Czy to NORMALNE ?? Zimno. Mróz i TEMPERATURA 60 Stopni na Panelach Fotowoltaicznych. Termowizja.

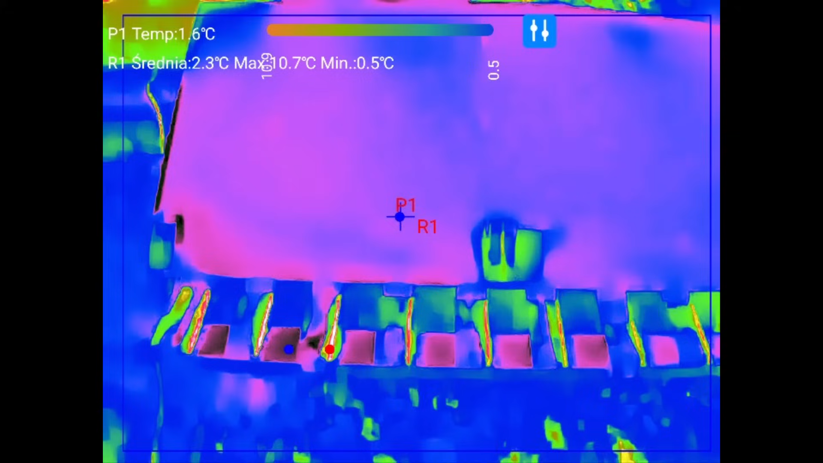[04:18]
On screen: spot 1.6°C, max 10.7°C, min 0.5°C
Także tutaj. Temat rozmrażania.
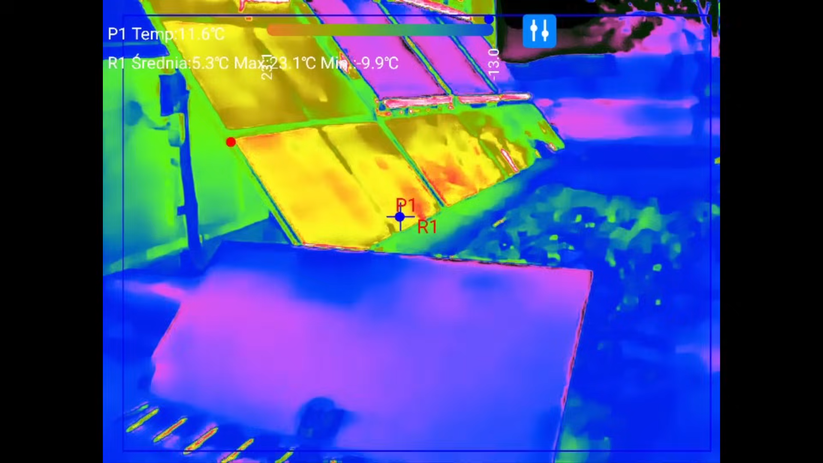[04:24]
On screen: spot 11.6°C, min -9.9°C
Jest inny. Jak to fajnie wygląda.
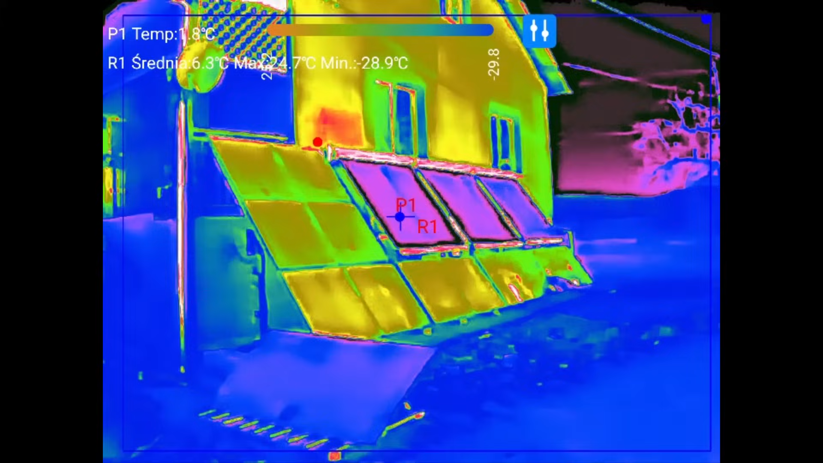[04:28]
On screen: spot 1.8°C
He he. Aż sobie chyba z tego miniatura zrobię.
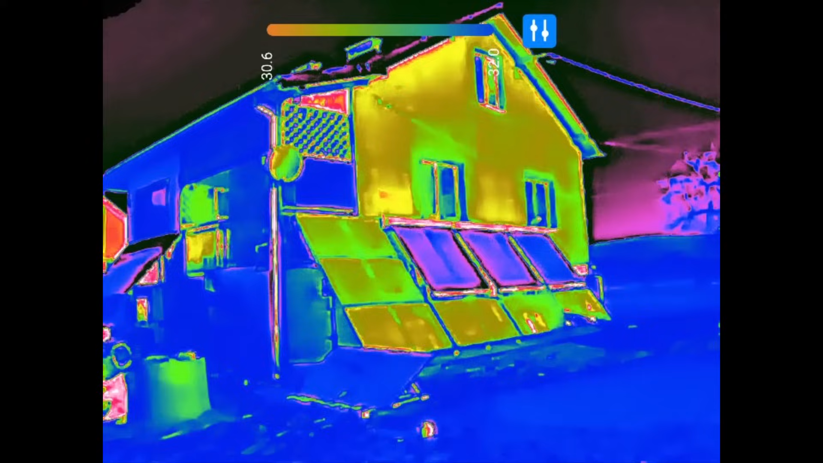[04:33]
No nie. Super naprawdę. Zobaczcie. Tutaj ściana się grzeje. Tutaj. Dom. Jeszcze tutaj kawałek. Kawałek elektryka złapie. Nie. Elegancko to wygląda. Powiem wam. He he he. He he. Dobra. Yyy. Coś wiemy.
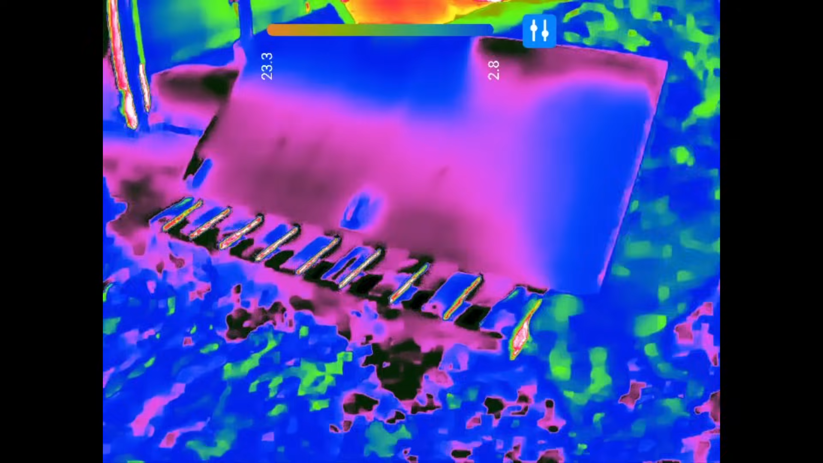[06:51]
Ten już się uspokoił. Praktycznie. Ma jeden kolor. Czyli nie ma różnic w temperaturach.
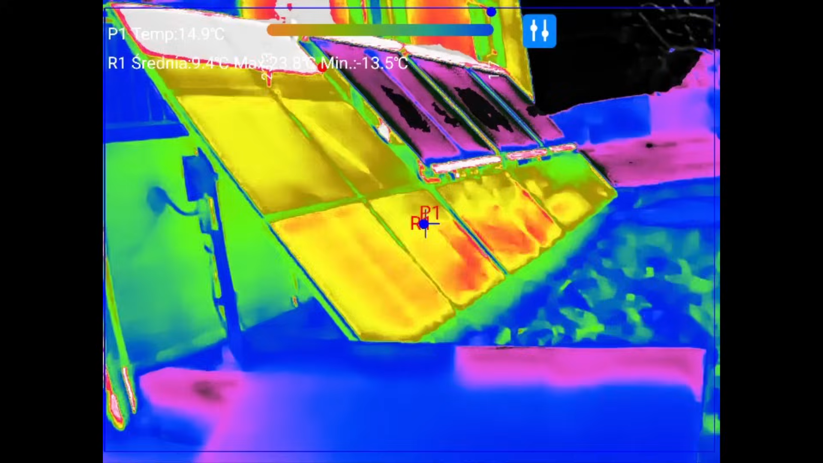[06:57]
On screen: spot 14.9°C, min -13.5°C
Tutaj.
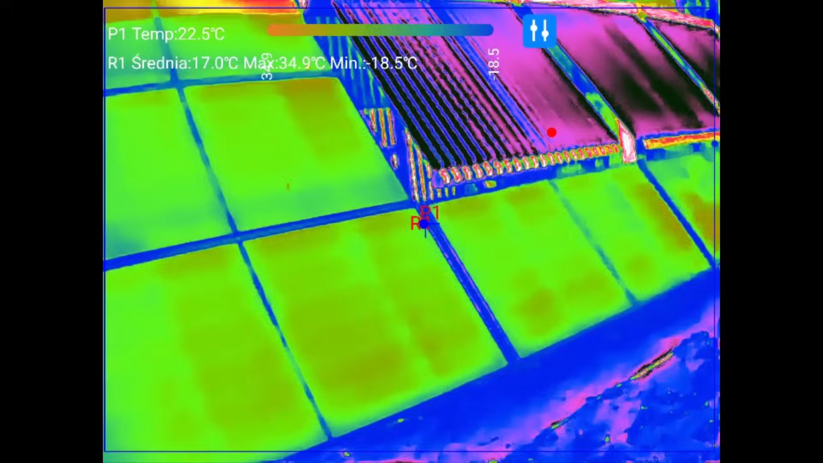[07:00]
On screen: spot 22.5°C, max 34.9°C, min -18.5°C
Zobaczmy jak to. Polecimy po kolei. Na samej górze. Nie no. To takie tło jakieś. Po prostu łapie.
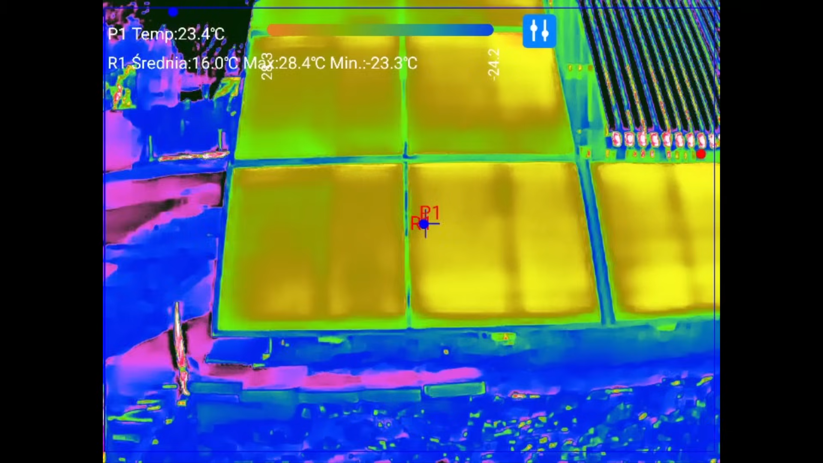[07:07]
On screen: spot 23.4°C, max 28.4°C, min -23.3°C
Zobacz. Elegancko. Panelik. Następny. Elegancko.
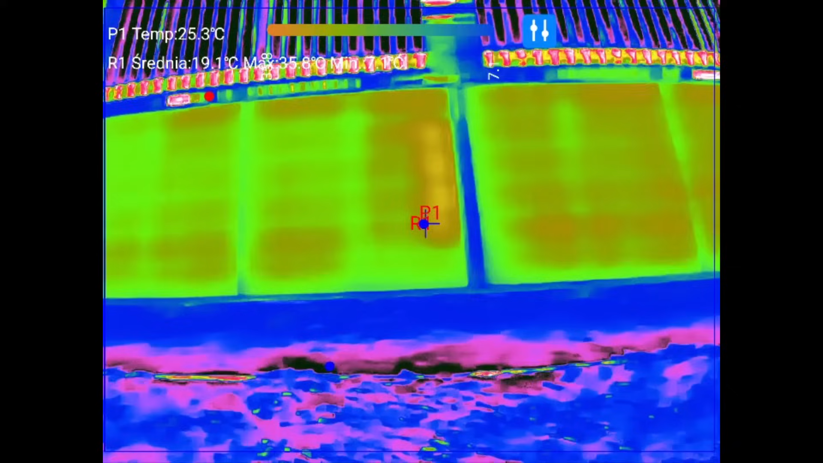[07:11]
On screen: spot 25.3°C
Ten tu miał problemy. Wcześniej jeszcze. Po zacienieniu.
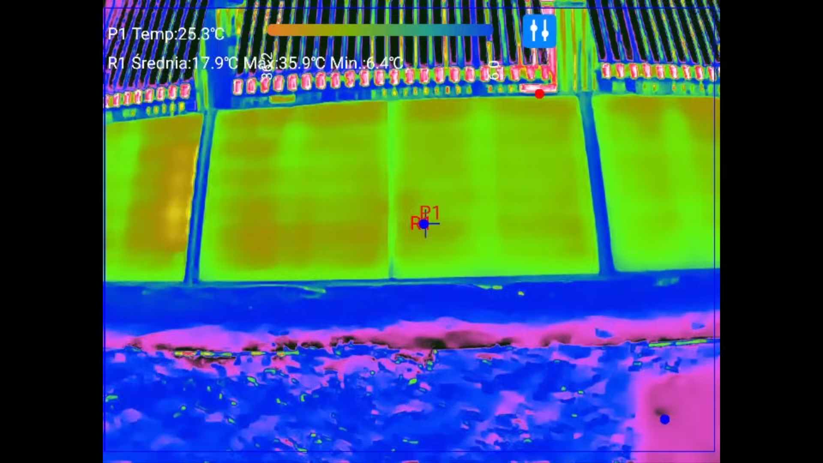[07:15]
On screen: spot 25.3°C, max 35.9°C
Nic się nie dzieje. No i ten. Co było najgoręczny. O jeszcze trzyma. Zobaczcie. Mimo tego. Że cień. No powiem wam. Już od pięciu minut. Nie ma cienia. W tym miejscu. To jeszcze tutaj.
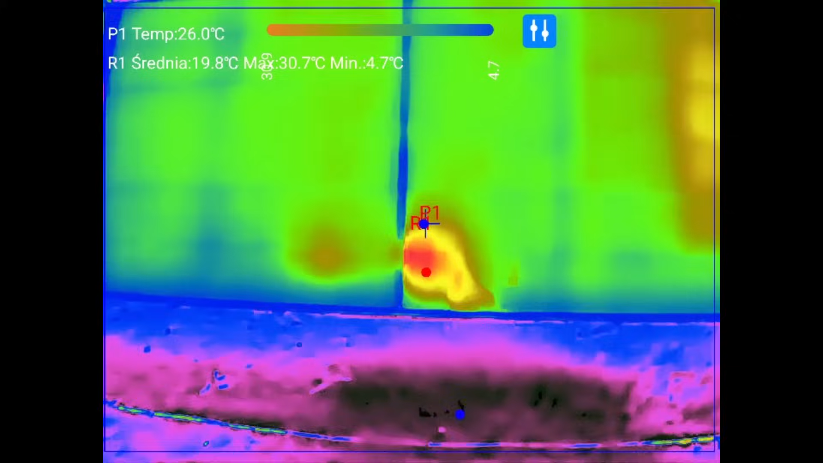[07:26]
On screen: spot 26.0°C, max 30.7°C, min 4.7°C
Jaka temperatura jest. No może to jest uszkodzony pan.
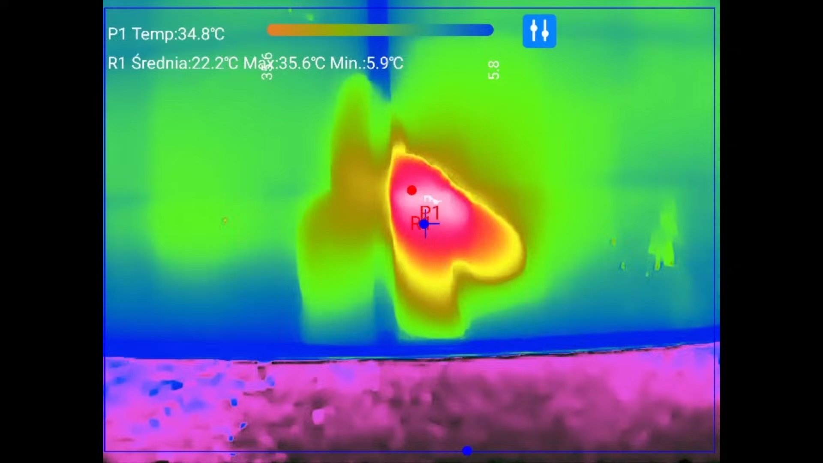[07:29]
On screen: spot 34.8°C, max 35.6°C, min 5.9°C
Ale ja o tym nawet nic nie wiem. Ja już jest 35 stopni. Także. Styknie sobie pomalutku.